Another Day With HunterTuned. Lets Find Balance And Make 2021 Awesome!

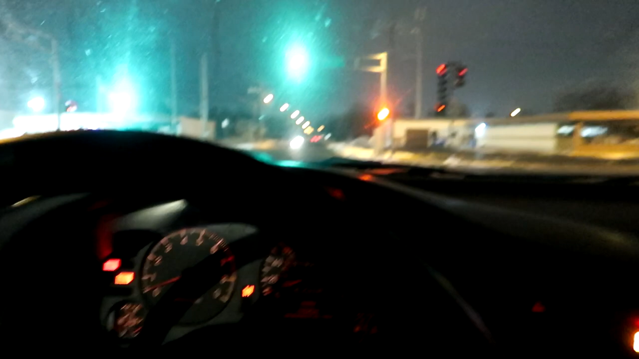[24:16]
Don't let me down now, DSM. You made it almost all day without braking.
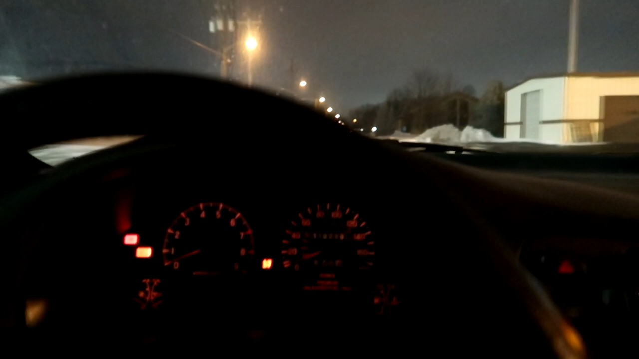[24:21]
Yeah, it's spitting and sputtering. SRS lights on. This guy in front of me doesn't have headlights on. I'd flash him, but I'll just let him get pulled over instead.